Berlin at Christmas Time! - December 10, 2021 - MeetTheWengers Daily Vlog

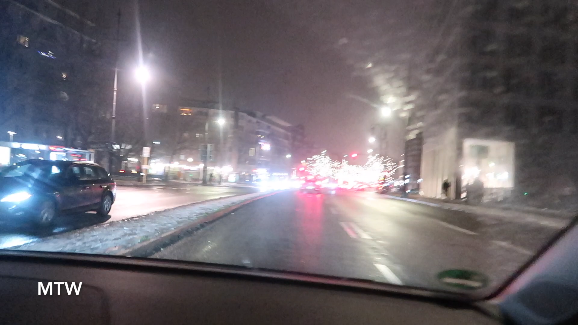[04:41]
Oh, we're coming up to the lights. Mama. Yeah. Do you see the lights? Yeah. Do you see them? Yeah.
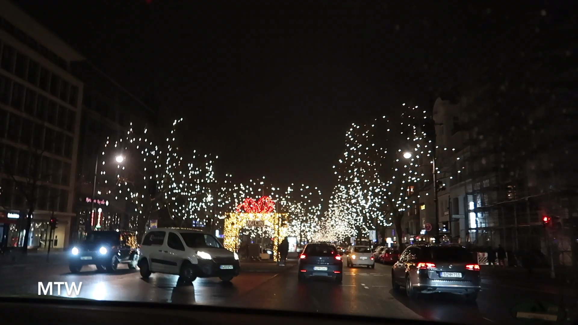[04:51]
Whoa. Look at the present. Look at the present. Oh gosh, kids. Isn't this amazing? Oh. It's like a wonderland. It is. Gosh, this is so magical.